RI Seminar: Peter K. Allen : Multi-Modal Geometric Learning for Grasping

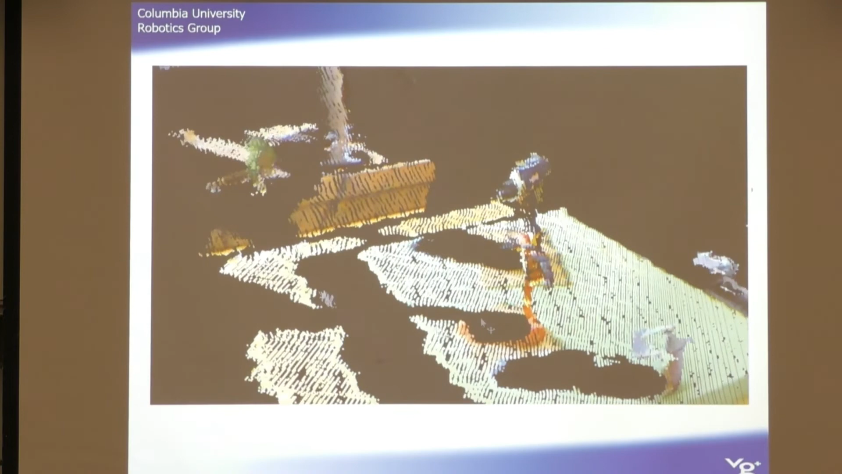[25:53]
In Grasped, a user can select the partial meshes one by one and complete them.
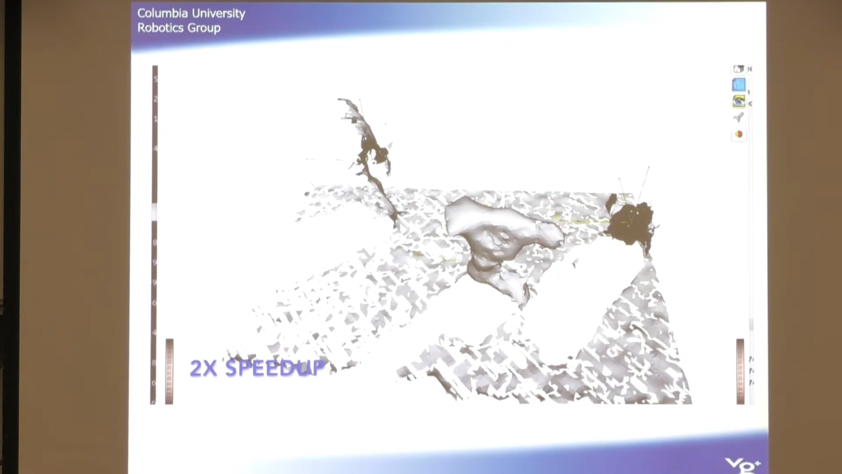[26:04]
Notice the non-target objects have been completed without being post-processed. This way, they can be avoided during planning,
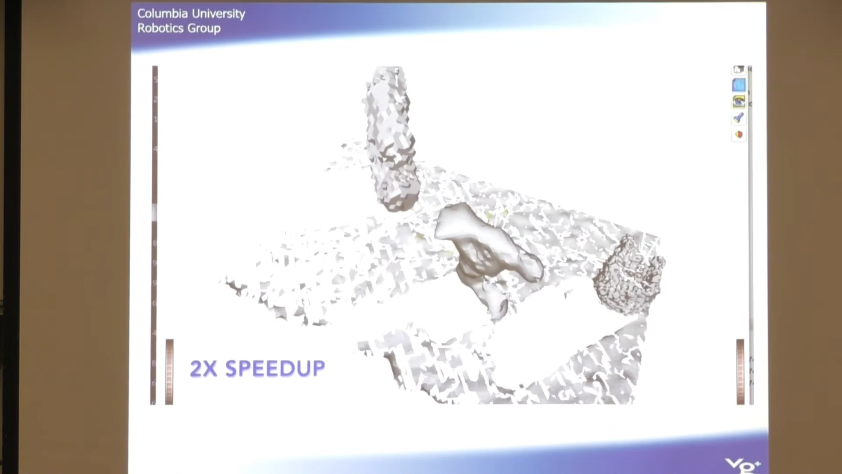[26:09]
but additional time is not wasted on them as they are not going to be grasped.
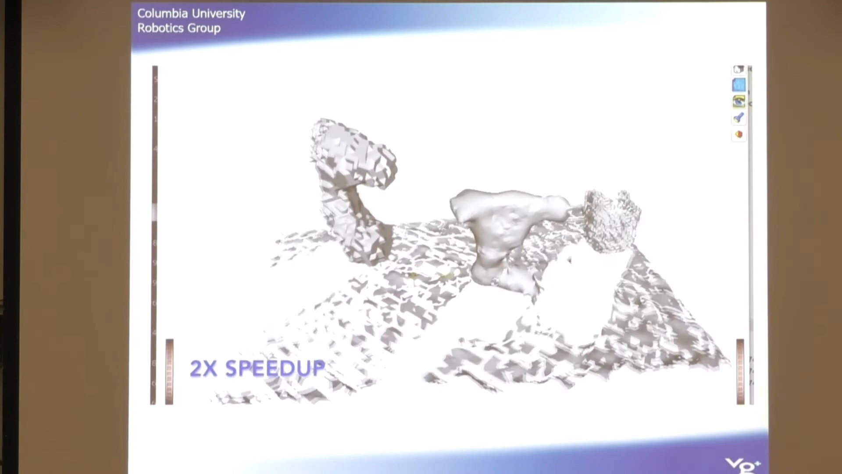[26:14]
Once the objects have been completed, a target object is selected, and Grasped Simulated and Nealing Planner is run with the contact of potential quality.
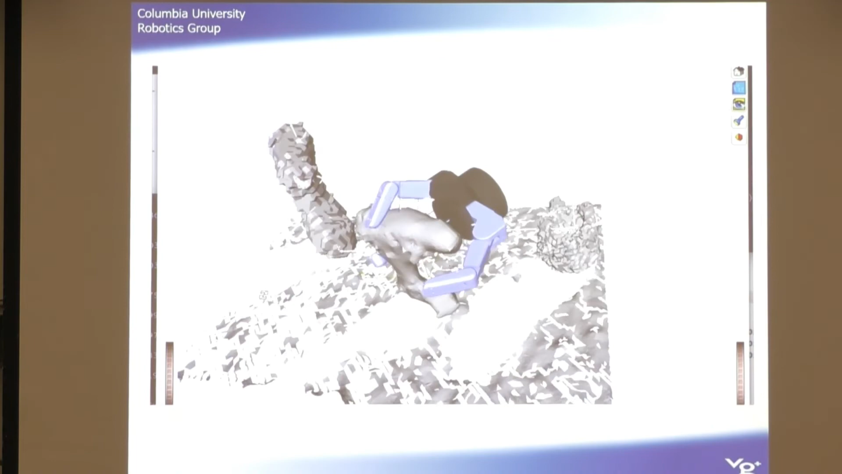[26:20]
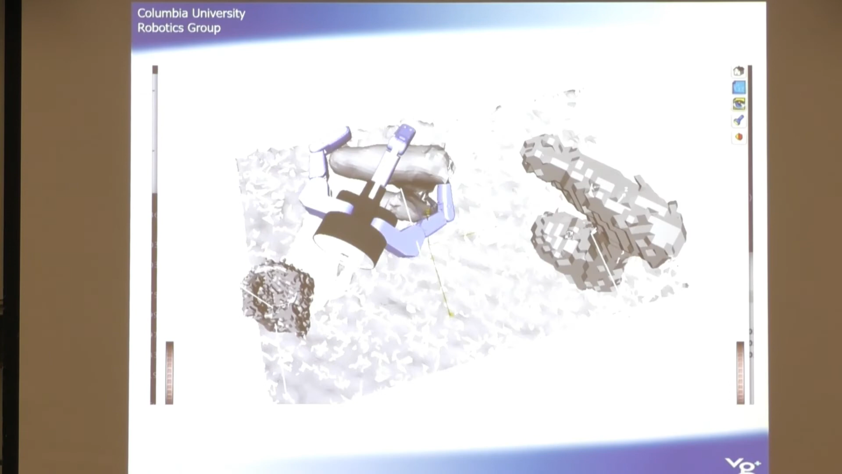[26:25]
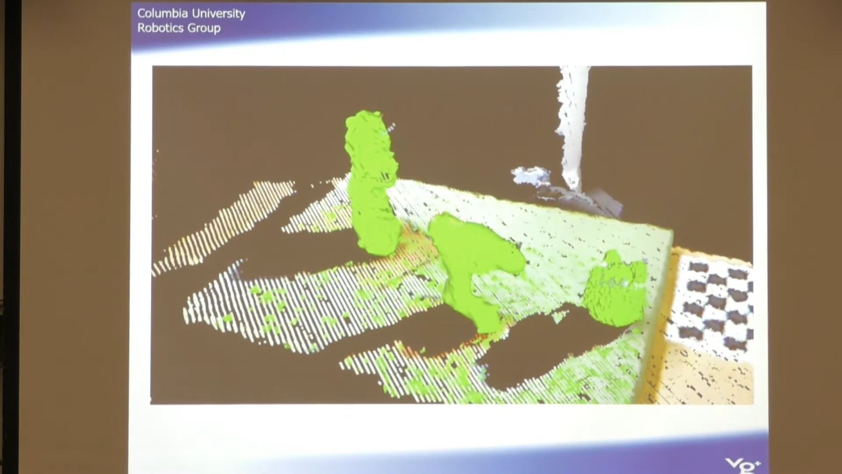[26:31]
Finally, the lowest energy reachable grasp is executed.